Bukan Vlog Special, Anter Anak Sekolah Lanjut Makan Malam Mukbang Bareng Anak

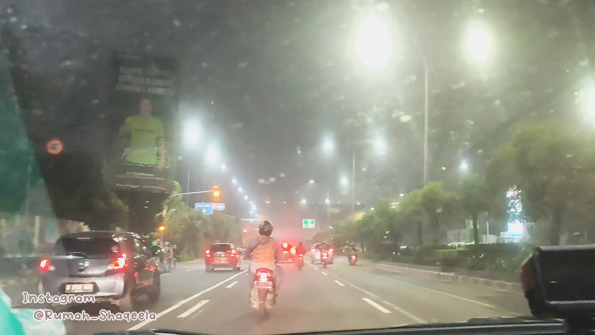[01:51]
Jadi inilah Bekasi di malam hari. Maaf itu kaca mobil aku kotor ya.
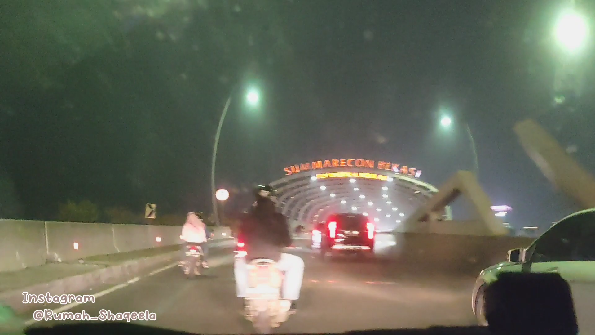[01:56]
Padahal dicuci itu belum lama, cuman karena banyak debunya jadi udah kotor lagi.
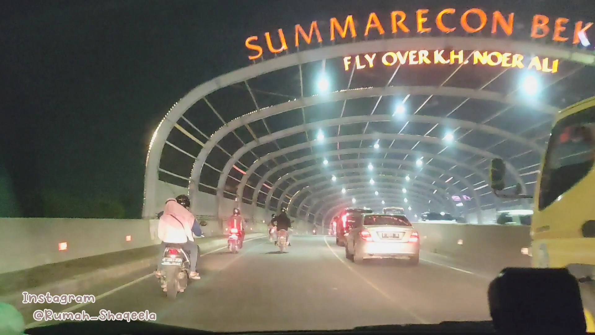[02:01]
Aku juga lagi males nyuci mobil di rumah, jadi pengennya di luar aja sih, teman-teman tahu beres gitu ya.
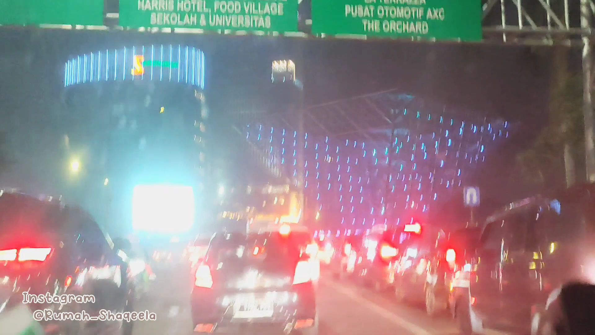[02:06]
Dan ini udah di daerah Summarecon, itu ada apa?